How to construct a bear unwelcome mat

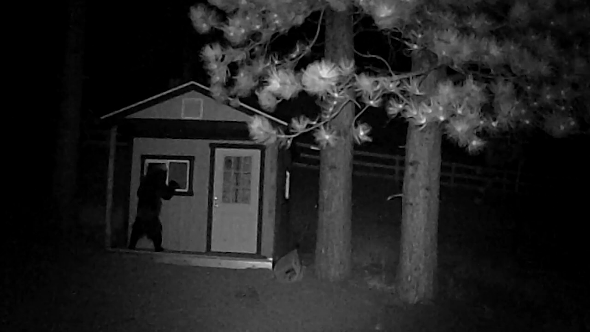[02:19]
What we see sometimes is bears getting into a shed where people keep their garbage or getting into garages or through open doors and windows.